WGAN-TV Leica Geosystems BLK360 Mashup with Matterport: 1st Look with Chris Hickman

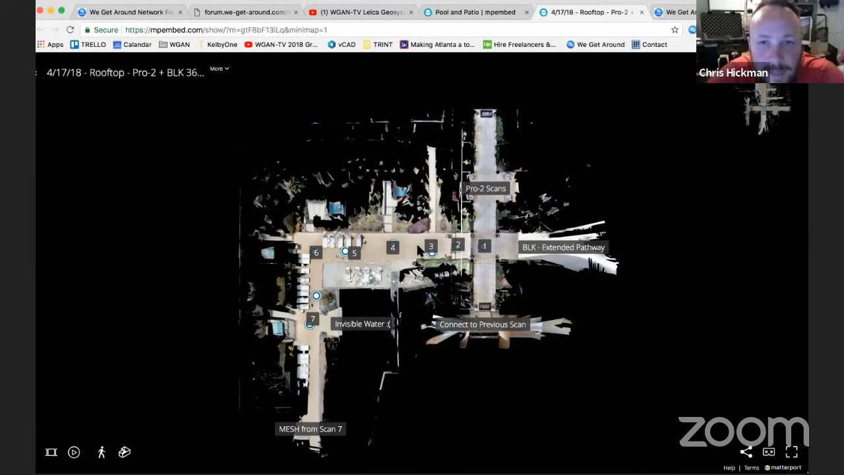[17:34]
expect if I was going somewhere with the full intention of scanning. So you'll see I've marked here using labels in Matterport showcase one through seven of the different Leica scan locations that I did. And I wrote down here too, to be helpful, what the quality settings were that I used. And we'll go into that in a bit. Okay. That's cool. I mean, I noticed when I looked at this earlier, Chris, not that one.
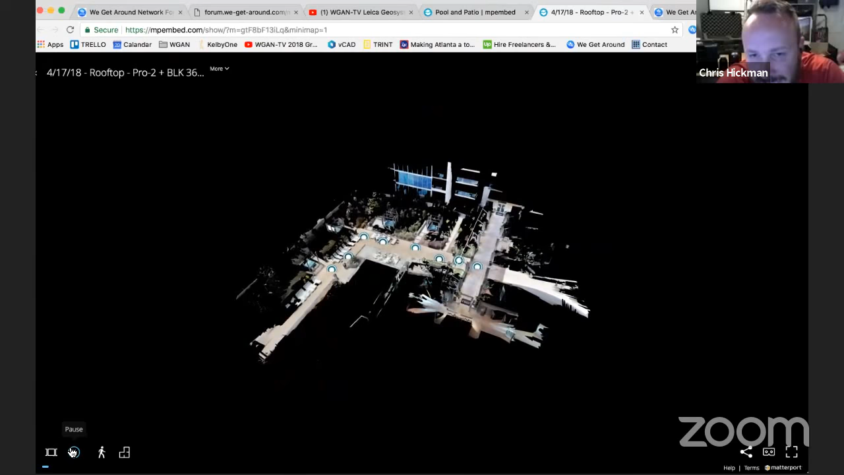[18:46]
What I did is I scanned everything I could with the Pro 2 camera in a shaded area, and then I began adding the black scans to it.
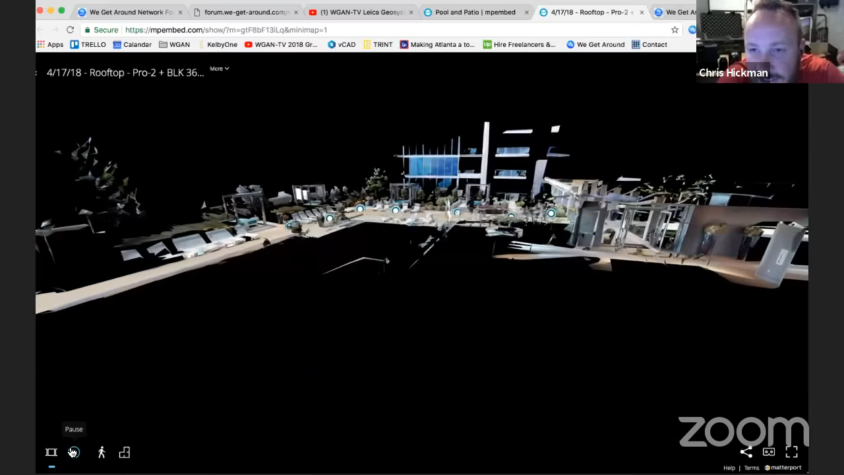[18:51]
I'd actually already been here previously, so I didn't bother scanning too much the interior area.
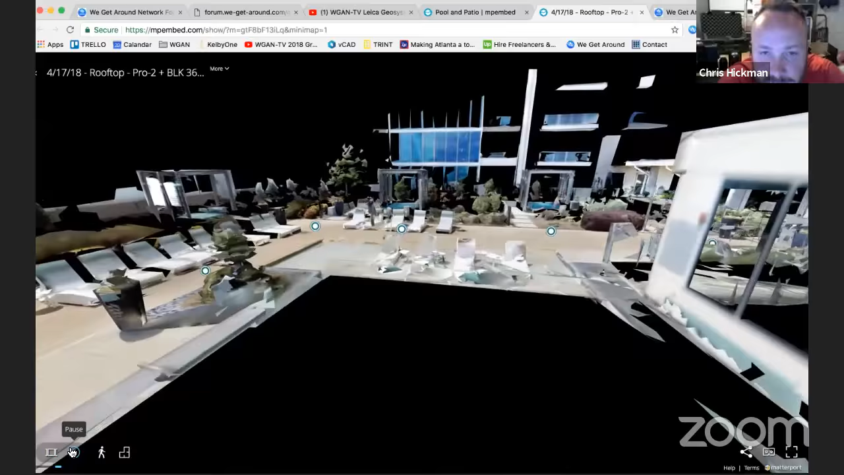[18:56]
This is an outdoor six, six story high rooftop overlooking downtown Dallas.
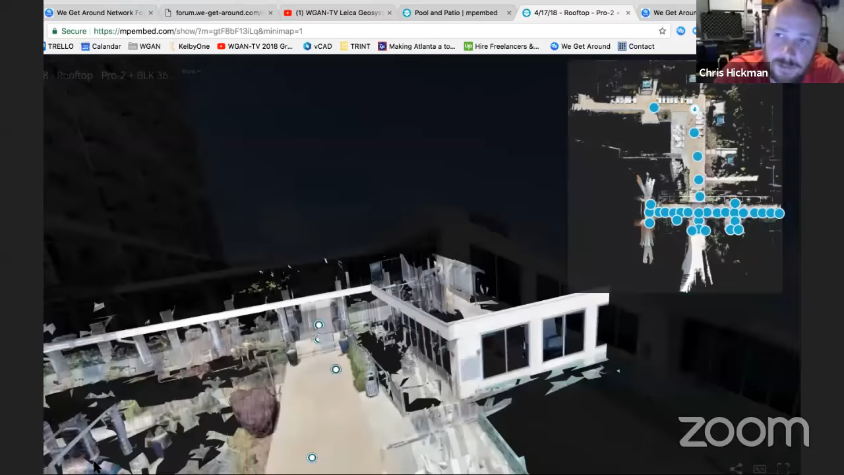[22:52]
And I'm kind of in that phase right now of wanting answers. Um, but, um, it seemed that during the photo capture cycle that it does, it made lots of small stops and it took quite a long time to do just the photo, the photography. Whereas when it does the 3d capture, you know, it does the 3d capture because there's a visual mirror that's spinning really fast in the center. It's almost hypnotic to look at. Yeah. I'm, I'm kind of lost in the weeds here. I need, I need the big picture.
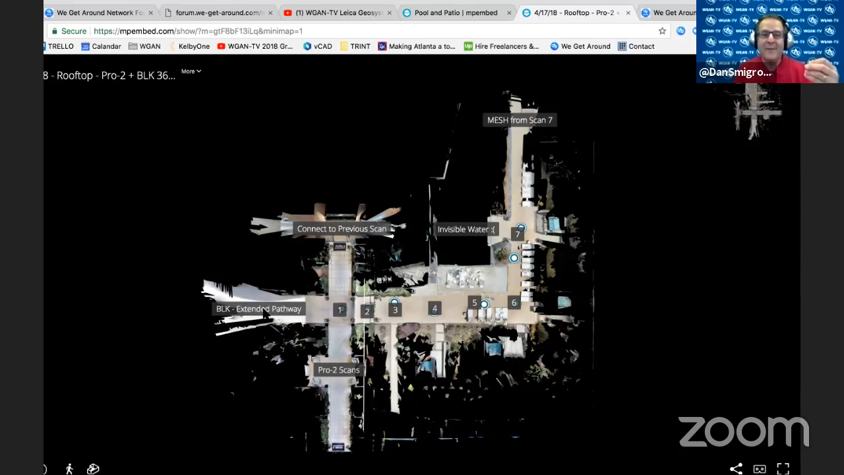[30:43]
um, it can take as long as 10 to 12 minutes, 10 to 12 minutes to scan. Okay. So which I've heard in the AEC world,
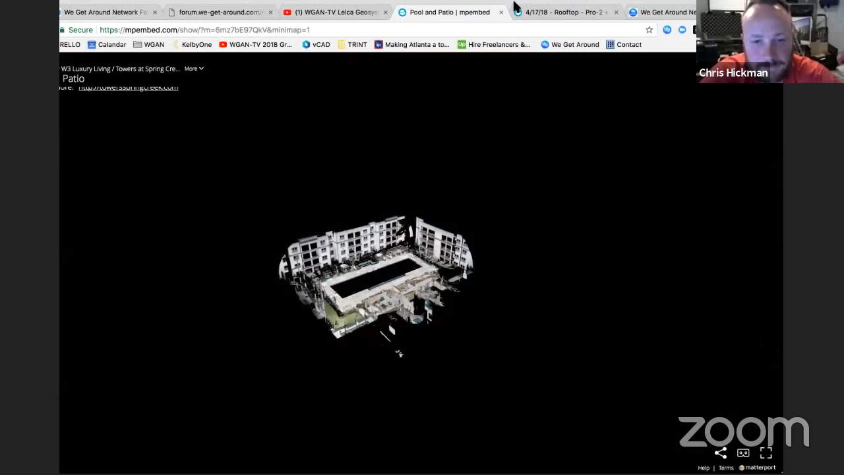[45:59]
So this is your second scan. Yes. Look at this.
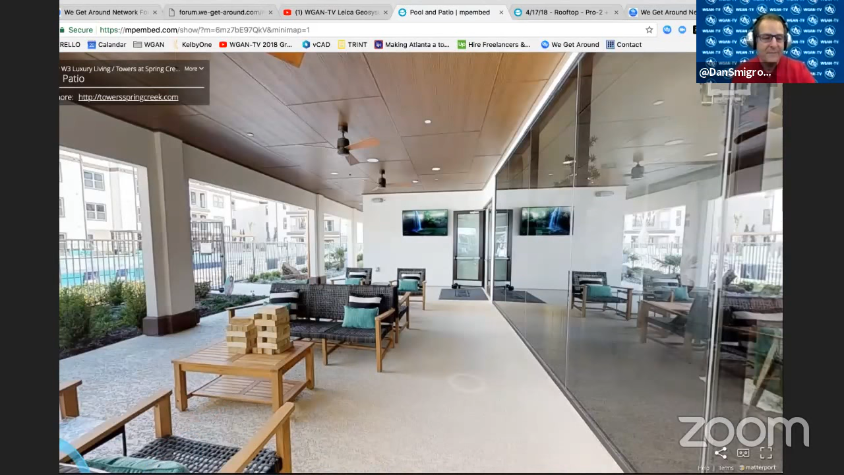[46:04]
And what am I doing? Am I hitting play? Am I, what's happening? You know, I've not, I've not even had time to do a tour to build a highlight reel.
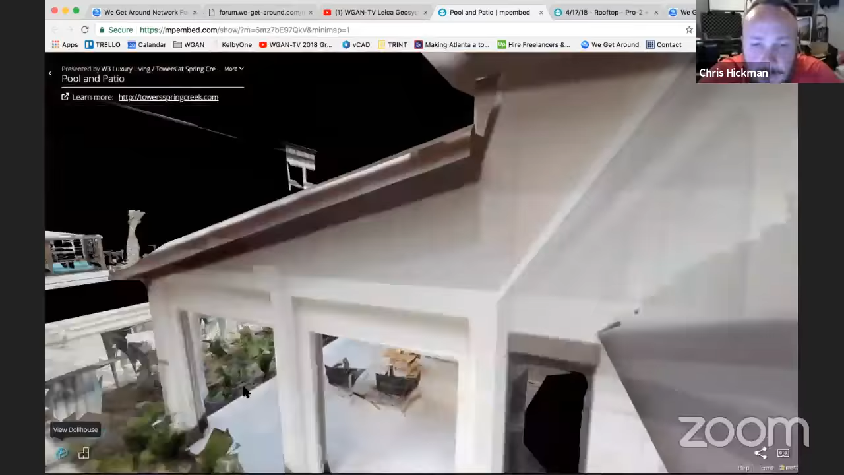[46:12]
You're starting off in the patio and that patio is shaded.
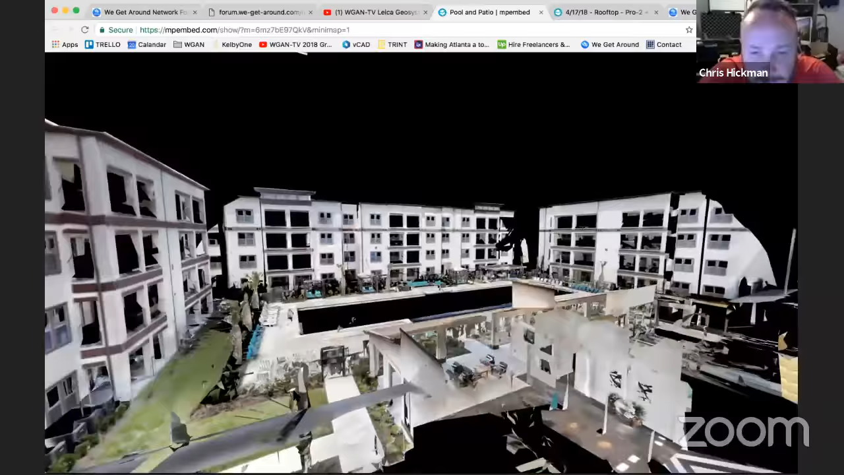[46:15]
And I scanned that with the Pro 2 camera. Where are we? Where's the patio?
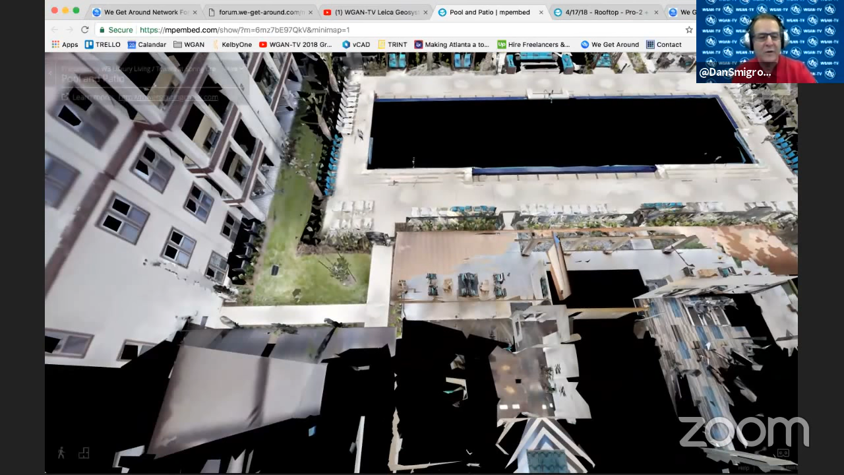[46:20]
Let me go to a little floor plan view. Yes. The patio is. You know, this doesn't work like Matterport. I think you're just like doing this, what do you call it? Easter egg sneaking in some of the Chris Hickman magic for touring. You know, I'm thinking, oh, this little map here, Matterport's coming out with that. No, that's Chris Hickman. But this is Showcase 3 beta because some of these items are working off the SDK. The SDK is only available on Showcase 3.
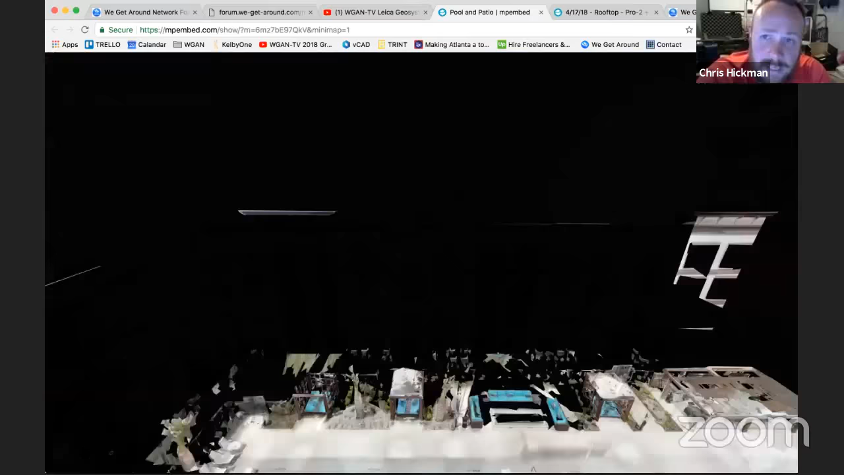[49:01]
Ah, this makes so much sense. It's a toggle between, OK, I'm in floor plan view. Great.
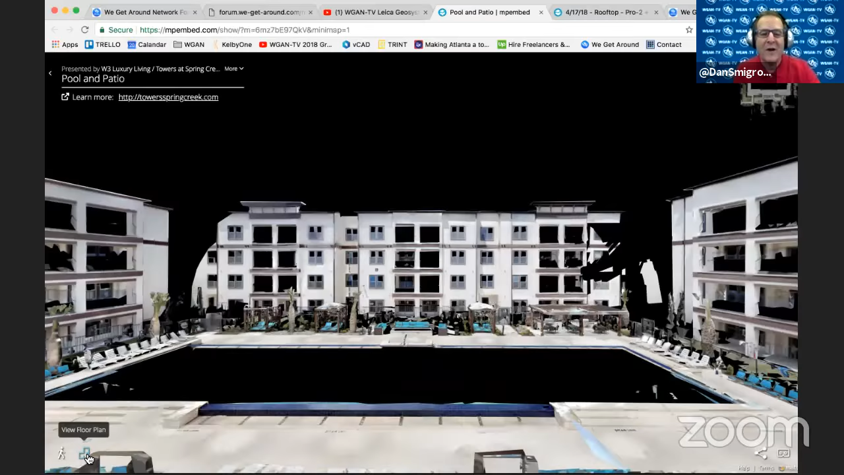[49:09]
I want to go to dollhouse view. You know, like, OK, OK, I won't go there. It's really cool.
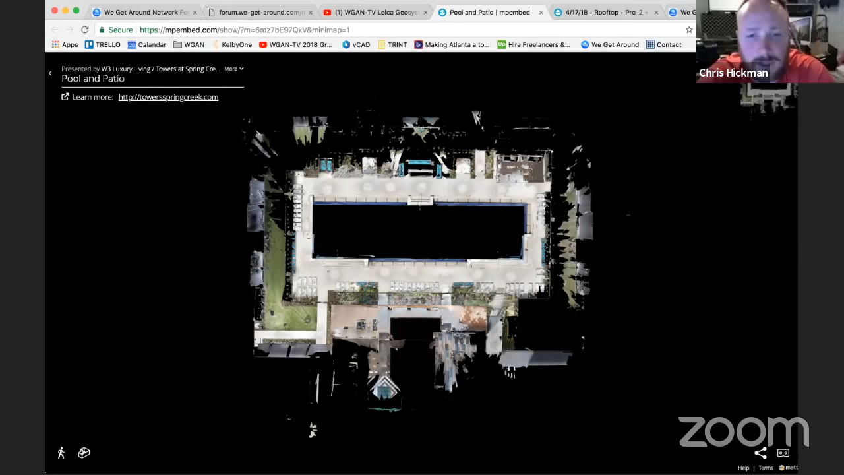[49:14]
OK. But the fact that we're using the black 360 to scan this still doesn't mean that the pool where the water is is going to come out blue, unfortunately.